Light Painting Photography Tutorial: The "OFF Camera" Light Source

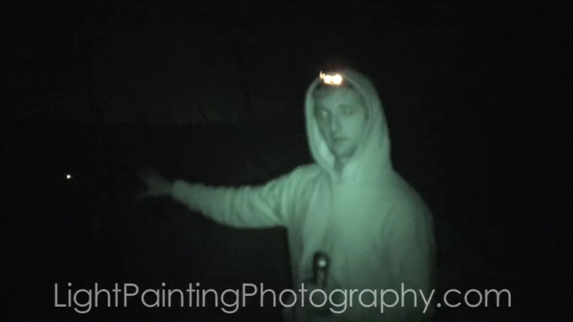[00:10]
We're shooting ISO 500 F8.0 on a 30 second exposure. I'm shooting just an image using the ambient light out here to show you what this would look like without any light painting going on to it. Right after this thing goes, we're going to shoot another image. And I have a light here that goes from, that allows me to go from a flood to a spot, which is very important.
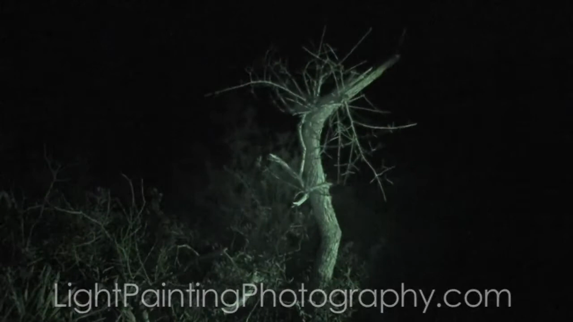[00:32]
It goes from a big flood like that into a tight spot. It's a great thing to have on a brush. I call them my brushes. On one of your light painting brushes, it's a really good feature to have.
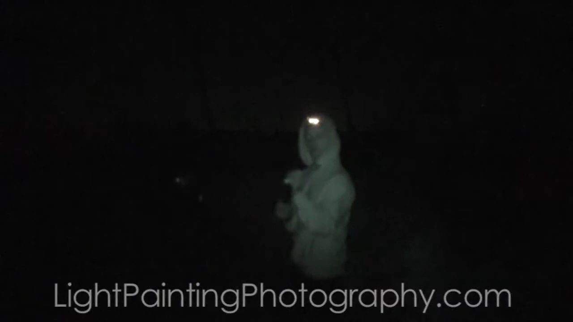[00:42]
So you can kind of blend in the light or you can get really focused on something if you want to focus your light beam. Alright, so that just clicked over. I'm going to take a look at that real quick to see how dark it is.
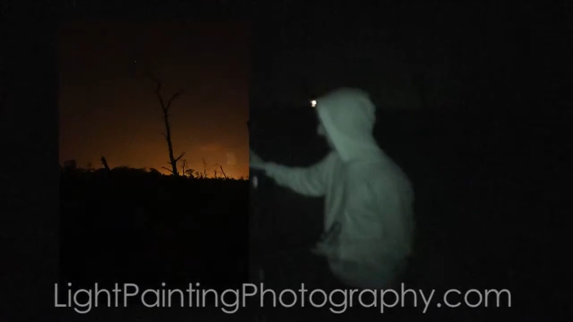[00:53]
And once again, it's a very dark image. So what we're going to have to do is really light the scene up. There's a tree here that I want to light up and then I'm going to light up this middle pathway.
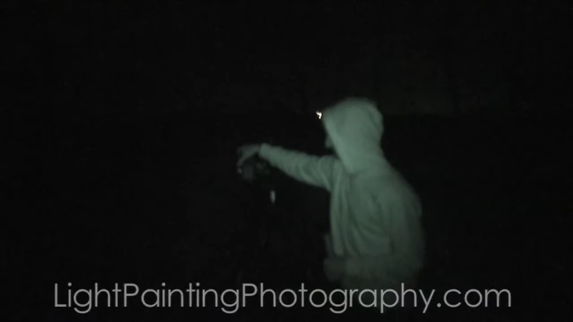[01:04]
So here we go. I'm going to start on the tree right up there, give that some light.
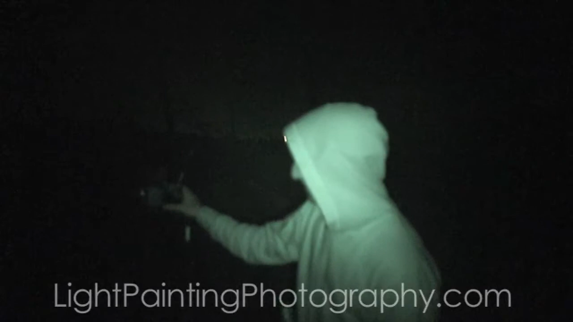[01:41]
And there you go. It looks pretty good. So that's an example of the effects that you can create using the off camera lighting technique. You don't have to use a flashlight like this.
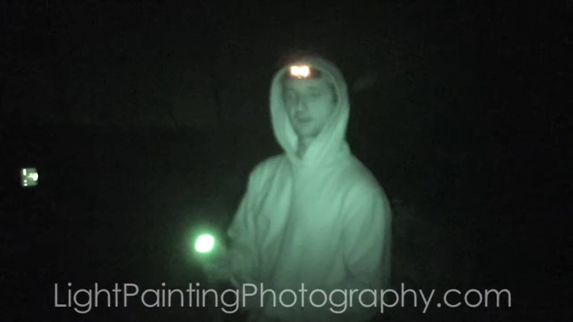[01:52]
You could use a flash. You could put some color gels over it to color in the scene. It doesn't have to be white. You could use green, pink, yellow, whatever colors you want.